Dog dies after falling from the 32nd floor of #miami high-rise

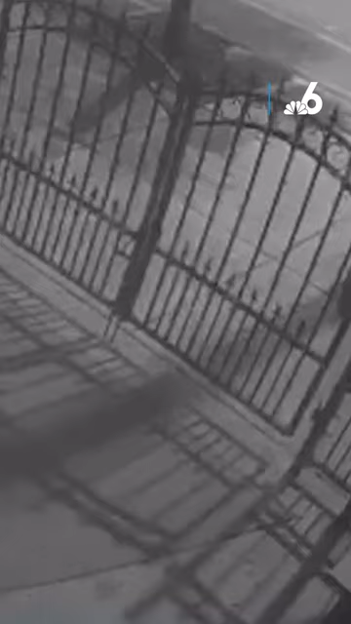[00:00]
Well, disturbing surveillance video obtained by NBC6 shows a dead dog on a sidewalk after police say it possibly fell from a downtown Miami balcony.